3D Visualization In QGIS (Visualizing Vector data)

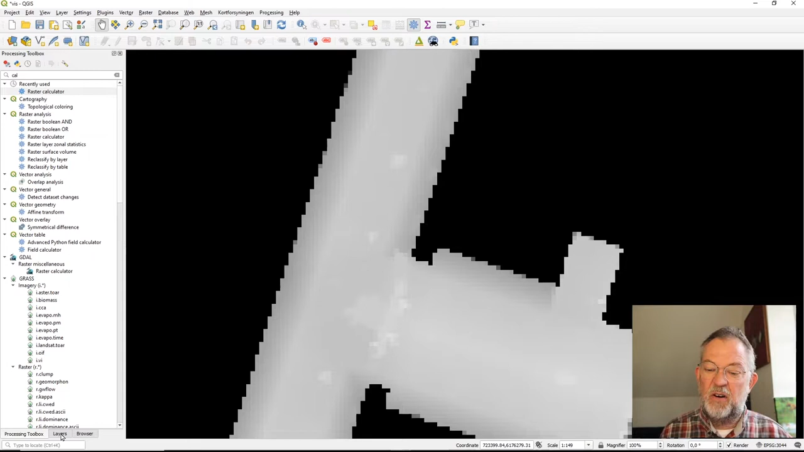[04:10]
you can see these are mobile antennae and
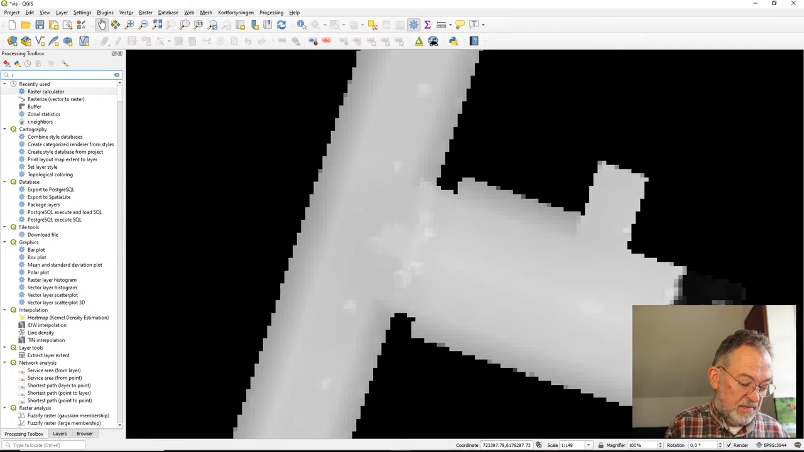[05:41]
so my our neighborhoods it's going to be run on my output layer from before so the building height
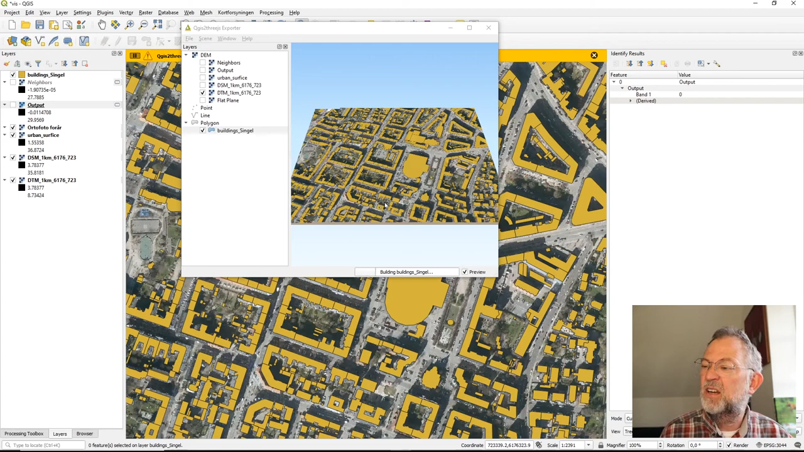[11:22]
and wait for it to do the calculations oh i nearly forgot something really important that is
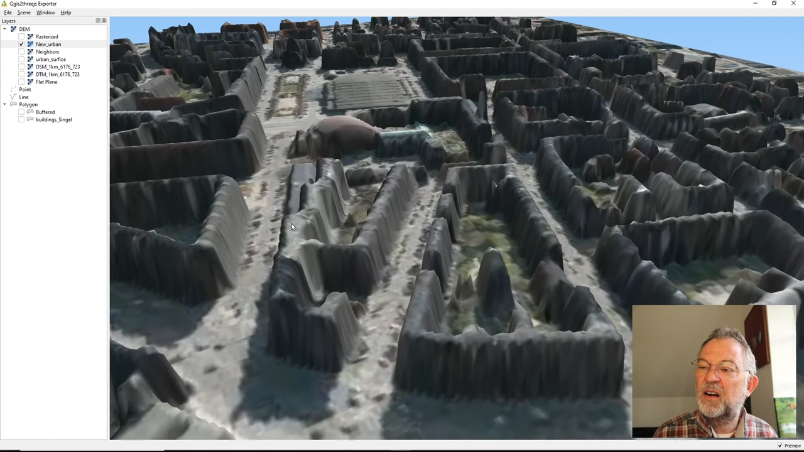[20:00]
so i can um generate some visualizations without that building so now we just need to insert our
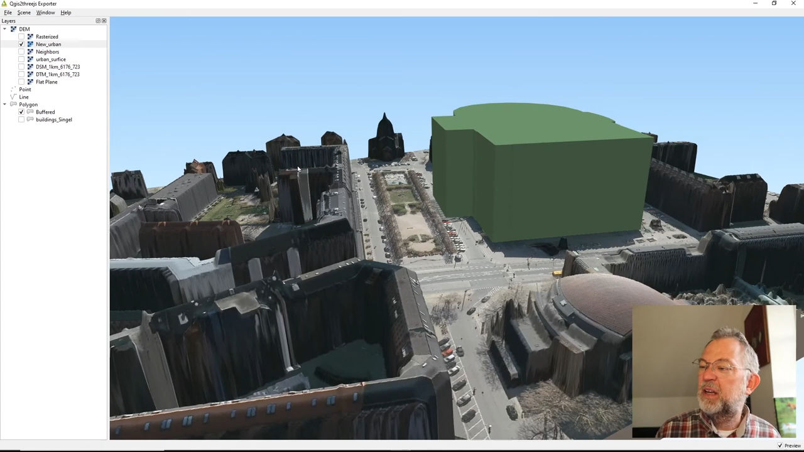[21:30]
made it in my town probably be a bit more architectural if i tell people that this is something that is imaginary so i just set
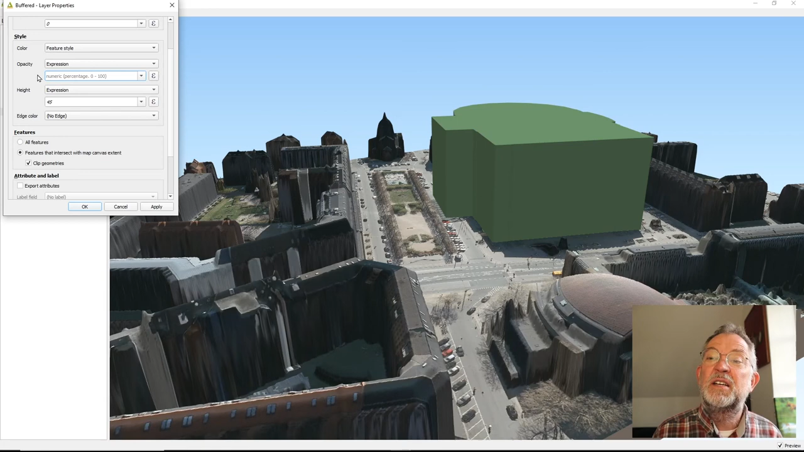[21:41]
the opacity to let's say 60 so it's semi-transparent and now i have made some visualization
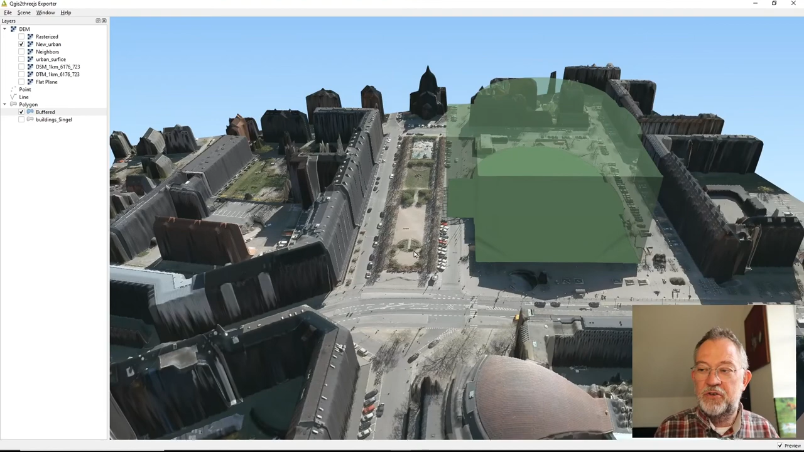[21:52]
that um includes the original surface the auto photo great on the visual surface where
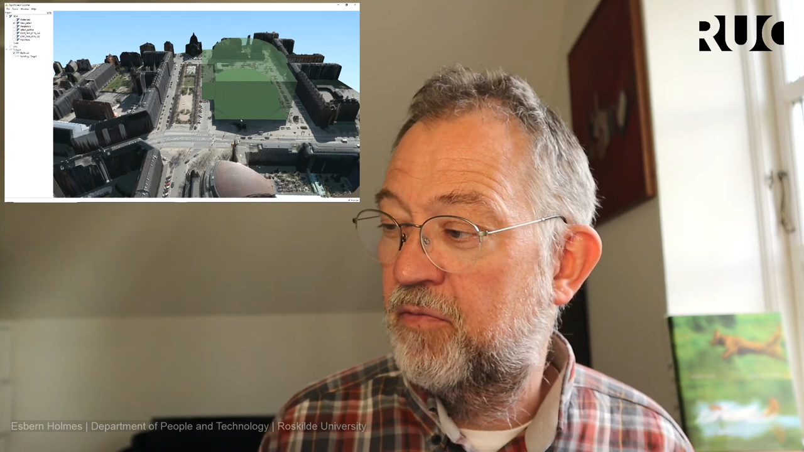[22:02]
i have removed my building and added this new
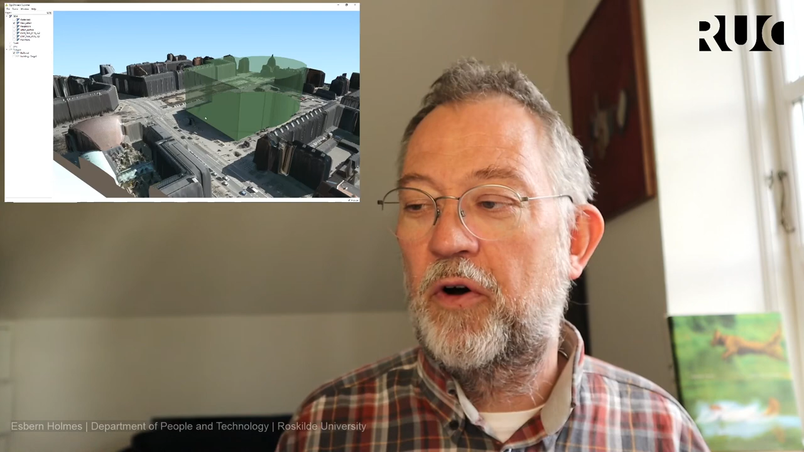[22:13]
architect drawing of a new building that we can place and considering its size compared to 10 mark's church uh i don't think
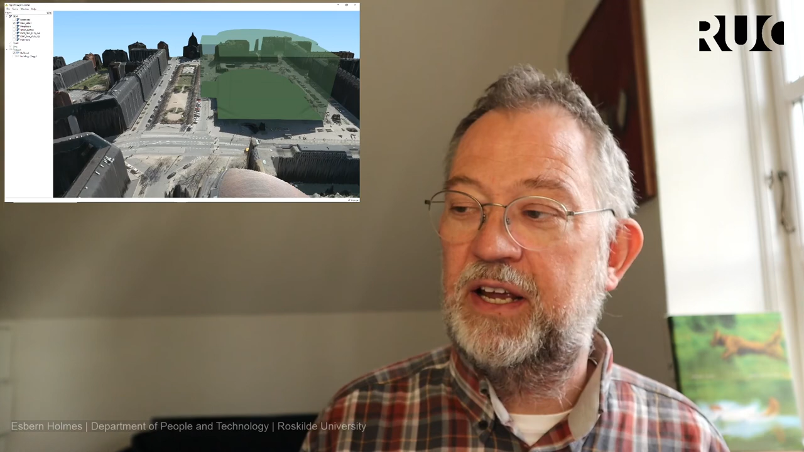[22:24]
this building will have a planning permission um no no no i don't think so so um i hope this um was useful for a video on the basics of taking and combining the